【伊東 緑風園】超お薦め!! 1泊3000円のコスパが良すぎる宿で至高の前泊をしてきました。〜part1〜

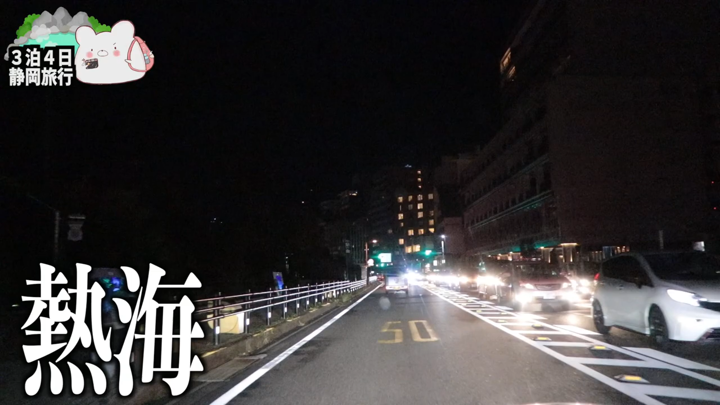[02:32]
熱海でございますこの時間の熱海はかなり久々ですね何年ぶりとかかもしれないいいねまだ明かりがついている熱海風情感じますねあと30分ぐらいかな伊東までね